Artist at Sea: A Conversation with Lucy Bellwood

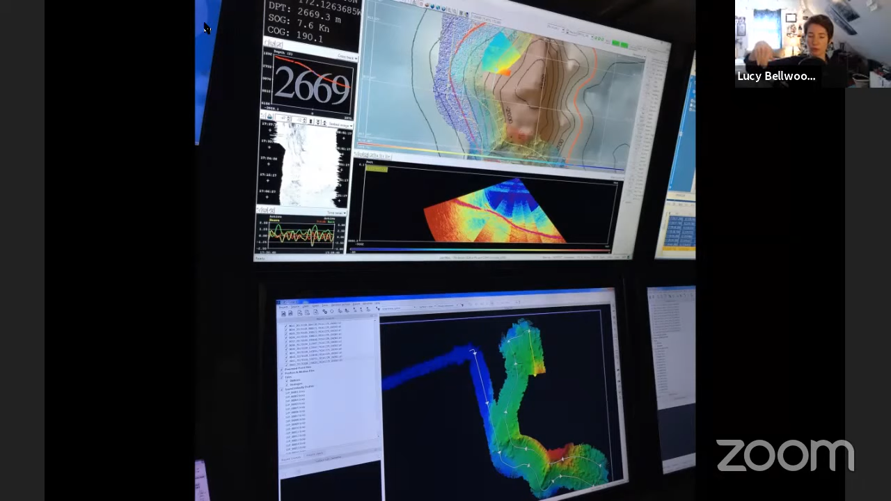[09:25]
On screen: speed 7.6 kn
And basically what's happening is the ship is passing back and forth over the ocean floor like a lawnmower and trying to build up this fan shaped image of what's happening on the seafloor. Again, we'll talk about this more in the comic. And it ultimately ends up looking like this.
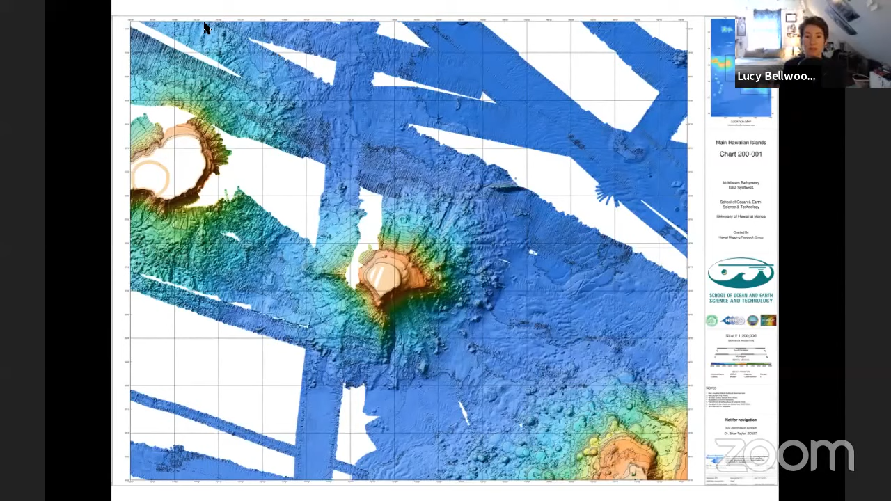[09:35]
You get something that's like a crisscross mishmash that hopefully eventually results in a proper 3D image of what is happening at the bottom of the seafloor, meters and meters and meters down.
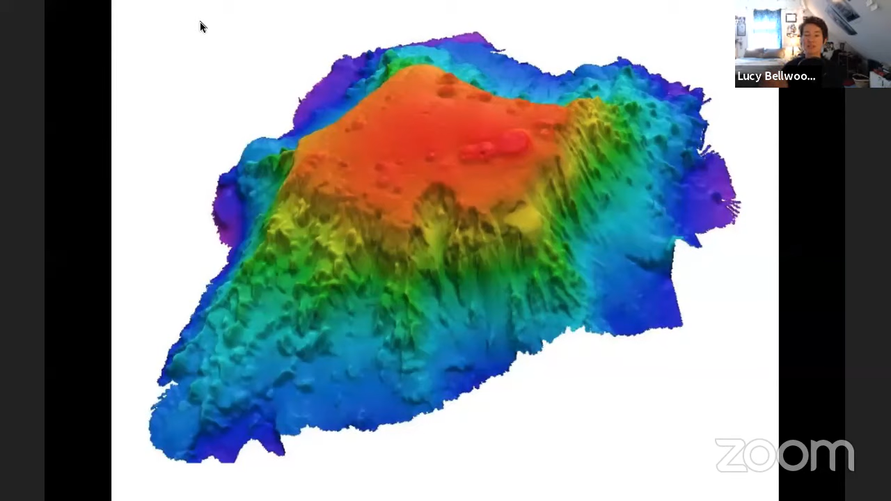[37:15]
But I have to say that as a cartoonist, as a visual thinker, when I first saw this image start to come together with this actual topographic elevation, everything clicked into place. I realized this was a perfect cruise for me to be a part of because it was so visual in nature. So this is the elevation map that we ended up with. And here is the noise that we use to generate kind of the surface texture that's overlaid on there.
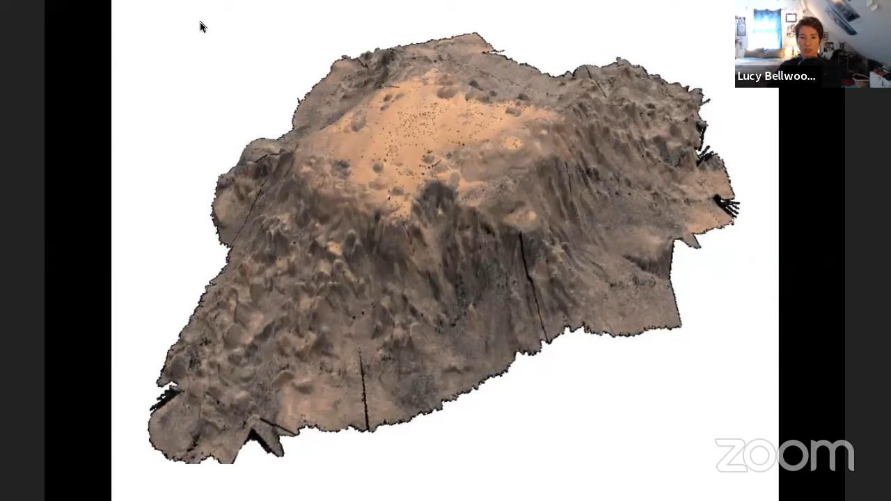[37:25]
And that was what we ended up with, which I think is just so incredibly cool. And finally, we're going to talk about the food.